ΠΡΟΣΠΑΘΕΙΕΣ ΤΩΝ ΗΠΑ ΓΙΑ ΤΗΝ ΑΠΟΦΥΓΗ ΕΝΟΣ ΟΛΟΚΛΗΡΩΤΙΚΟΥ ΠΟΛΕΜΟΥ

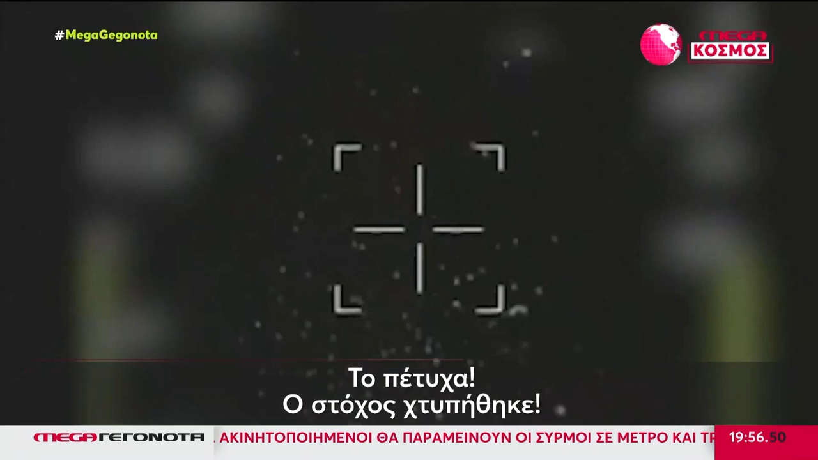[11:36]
Οι Ισραηλινές δυνάμεις έδωσαν στη δημοσιότητα εικόνες από μαχητικά να αναχαιτίζουν ιρανικά drones.